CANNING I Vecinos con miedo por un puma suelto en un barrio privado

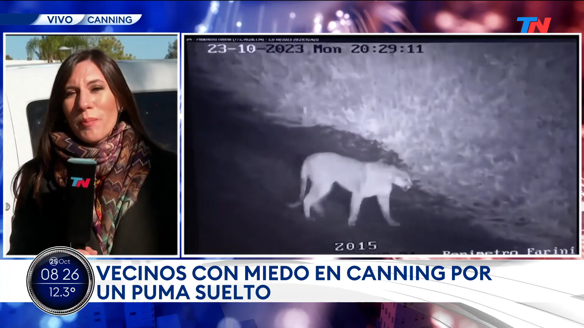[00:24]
porque claro, estamos en el lugar en donde vieron un puma. ¿Cuándo? El lunes a la noche, lunes ocho y media de la noche, y ayer ya empezó el operativo de búsqueda, nosotros estamos justo en la puerta de este barrio privado, Terralagos, en Canin, en Ezeiza,
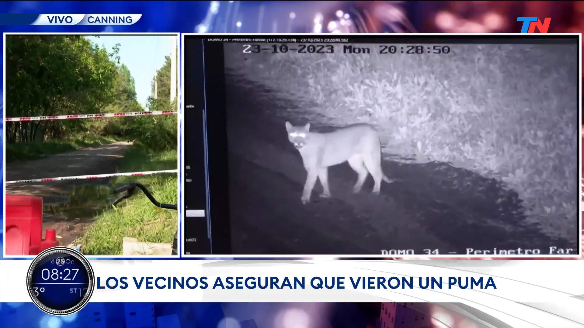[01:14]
Hay cámaras de seguridad que pertenecen al barrio privado, que registraron el momento en el que apareció el puma, repetimos, lunes ocho y media de la noche, y por eso decidieron cortar esta calle,
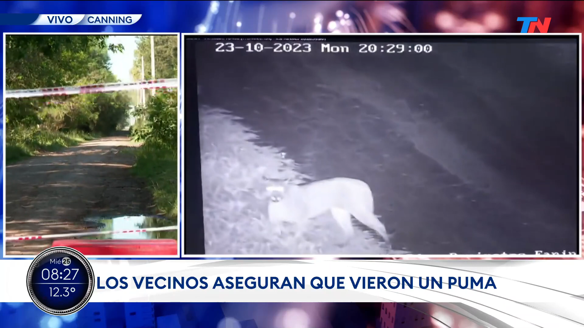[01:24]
para que no pasen vehículos, para que no pasen personas. Hay mucho tránsito de personas a esta hora, especialmente de la mañana, un momento en el que mucha gente viene a trabajar al barrio, también un momento en el que mucha gente sale del barrio para llevar a los chicos al colegio y para ir a trabajar.
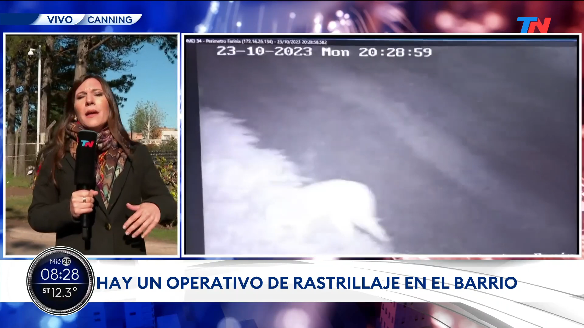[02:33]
mientras andaba en bicicleta con la hija, lo vio, en ese momento no quiso denunciar, porque dijo, van a decir que estoy loco.
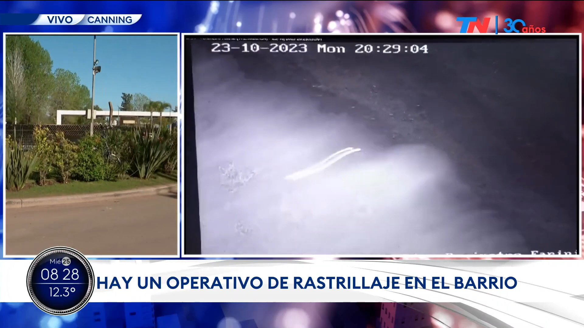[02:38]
Y ahora, cuando ve estas imágenes, dice, no estaba loco,
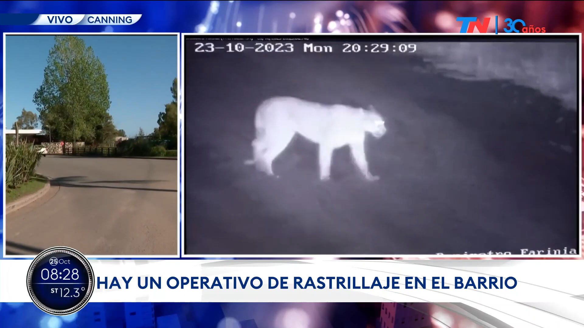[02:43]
era en realidad un puma, y por eso ahora el operativo de búsqueda sigue, recién nos confirmaron que no apareció todavía, no hubo rastros del puma,
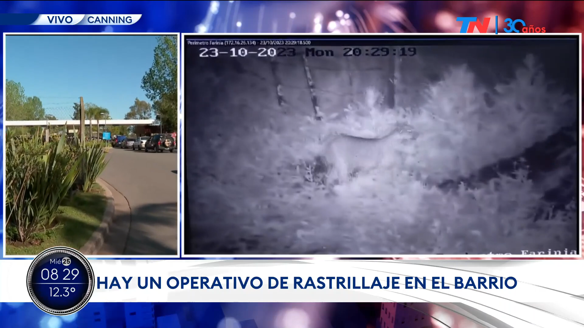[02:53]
pero tienen esperanza de que en el día de hoy puedan encontrarlo, o al menos tener algún indicio más que confirmen dónde está.